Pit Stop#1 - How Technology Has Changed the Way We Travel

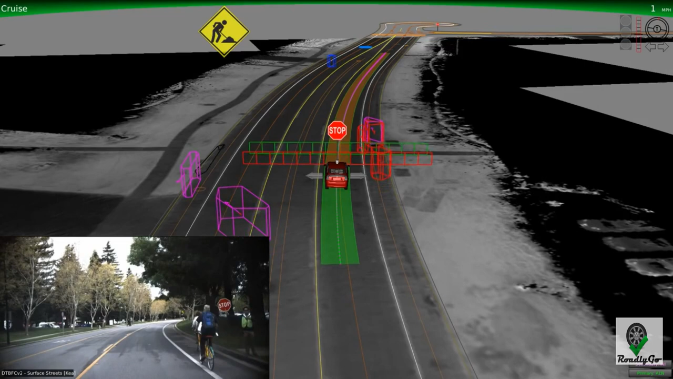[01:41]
So while we take in a ton of information using our sensors, it's our software that really processes all of this and differentiates between objects.